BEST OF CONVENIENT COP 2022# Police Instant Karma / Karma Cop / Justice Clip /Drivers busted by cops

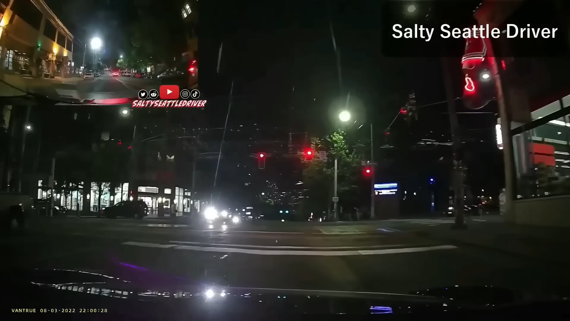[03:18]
No left turn. Good job. Go get him. Go. You gonna line him up? Yeah. Yes. Oh, I'm so happy. I'm so happy.
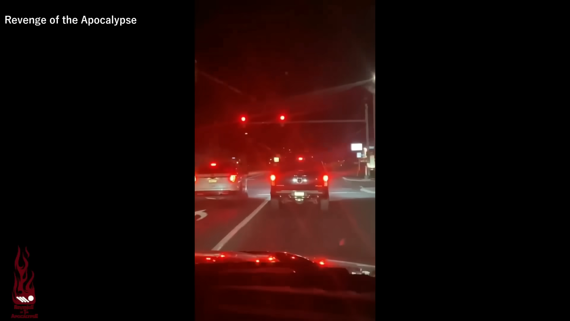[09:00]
Gun it like the you are. Come on. Go, pull over. He's gonna get him. He's gonna get him! Get that motherfucker!
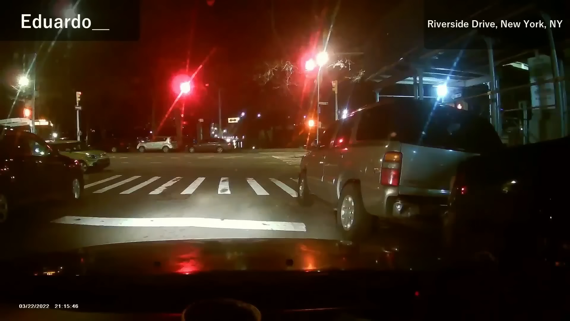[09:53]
I love it! He hasn't accepted, but they accepted him. Wow. I was like, who's creeping up mad fast like that? Who is that? The cops. The cops. And he was right. Oh! Yo, the second accident I seen today! I got it on dash cam!
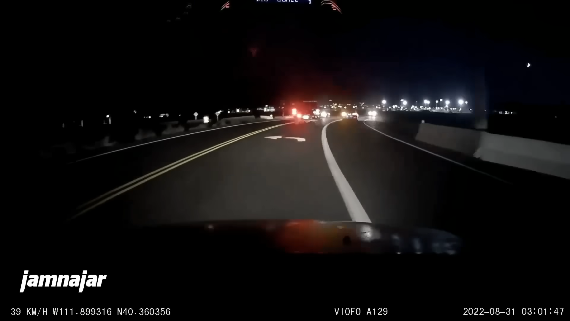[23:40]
No way. Nice. That's why you don't cut off cops, man.
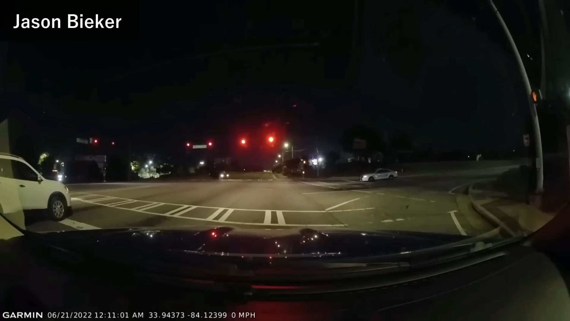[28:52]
Get him! Get him! What was that? Yes! Okay, Garmin. Save video.
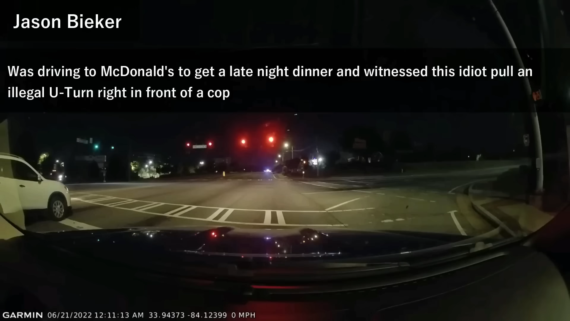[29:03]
I ran a red light in front of a cop!
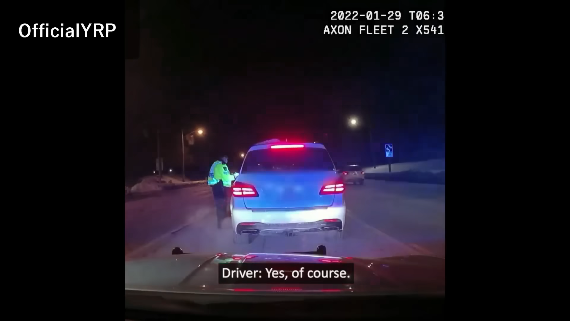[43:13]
Yes, of course. And blow. Go. There we go, perfect. So I'm the problem one. Unfortunately, you're the problem one tonight, yeah. And you're not, right? No. I just don't like drunk drivers on our roads, especially when they have children in the backseat of the car.
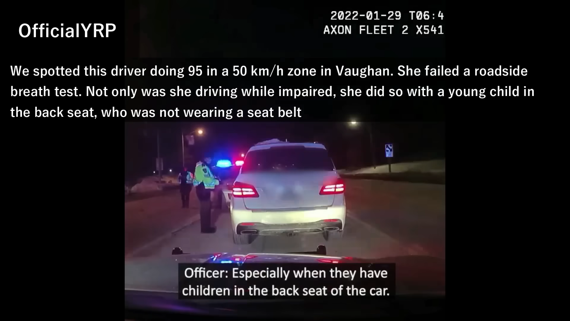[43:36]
Okay, step out of the vehicle, okay?
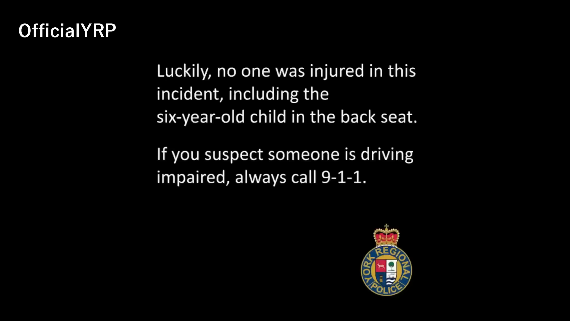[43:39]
Are you kidding me?
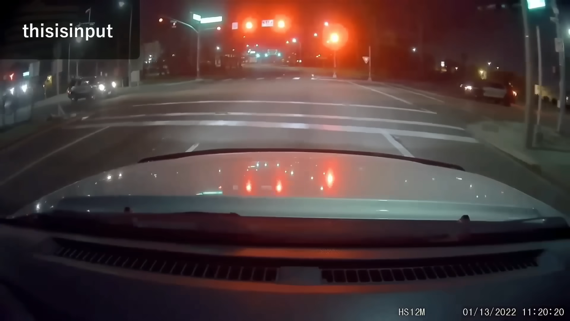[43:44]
That just happened in front of a cop.